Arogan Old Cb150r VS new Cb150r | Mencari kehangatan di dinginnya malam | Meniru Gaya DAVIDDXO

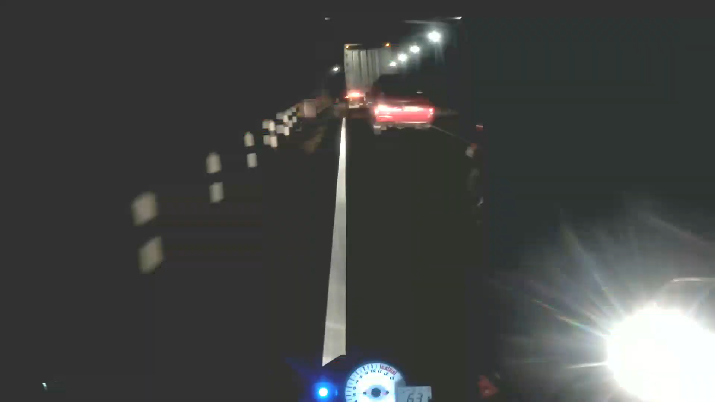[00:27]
Mantap. Woo. Kejar-kejaran sama New CP, guys.
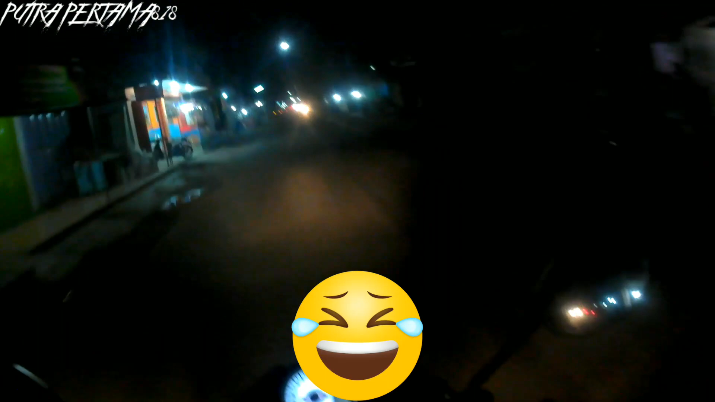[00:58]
Oke guys, kita melewati perempatan Kertosono.
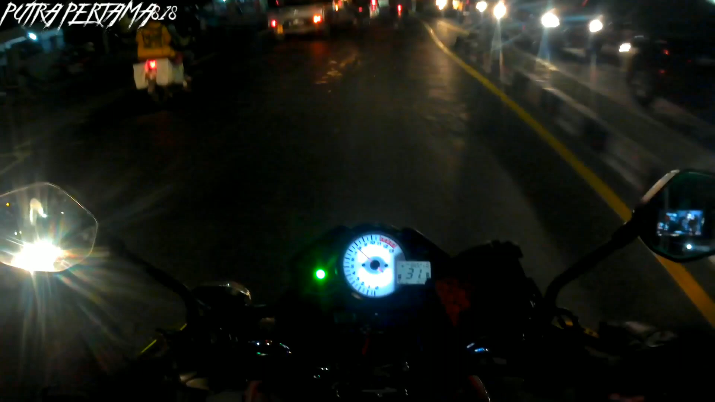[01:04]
Jadi jalanan menuju rumah sakit Kertosono ya. Go.
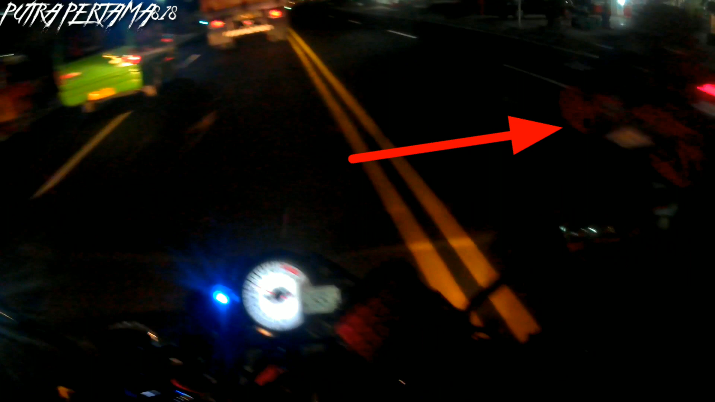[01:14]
Ada nutrisi guys. Oke. Oke, sambil mencari kehangatan ya, kita gas balik aja deh. Kita ngegas guys. New CC tahun 2017 kalau nggak salah itu ya.
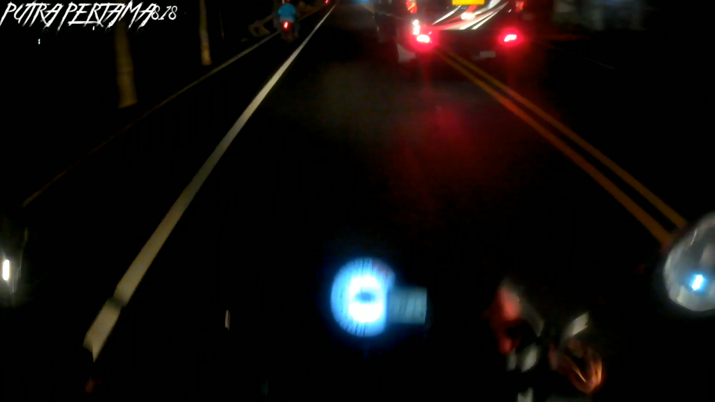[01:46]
2017 atau 2018 yang rangkanya udah merah.
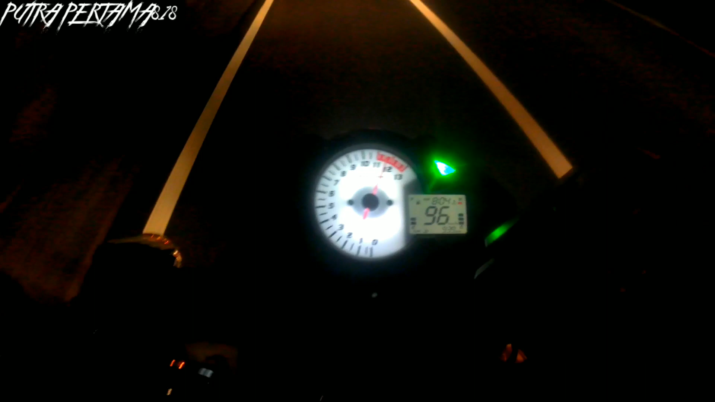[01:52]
Lumayan.
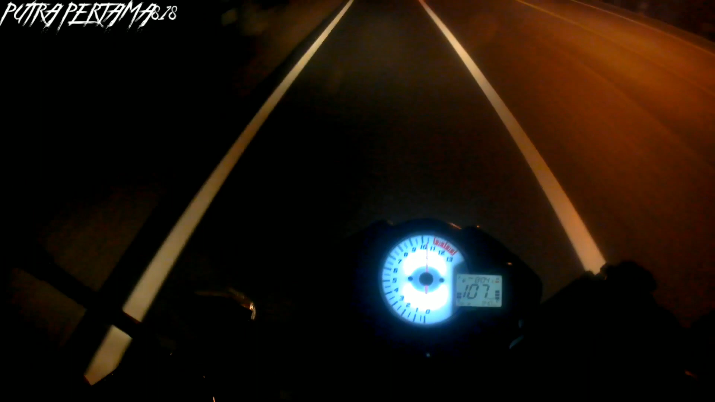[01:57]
Motor masih bisa lari nih. Kita tes itu ya. Tes. Udah nggak tahu siapa orangnya. Tapi platnya juga daerah Karisidenan Madiun ya. Platnya juga AE. Termasuk di plat motorku. Ya, kita coba guys. Kita gas.
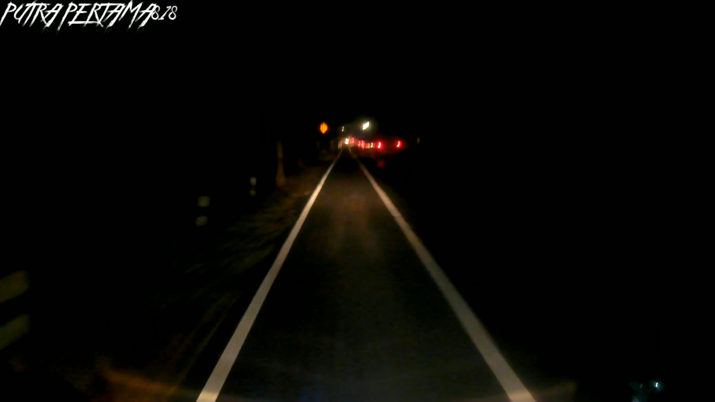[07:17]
mantap. Wuh, kejar-kejaran sama New CP guys.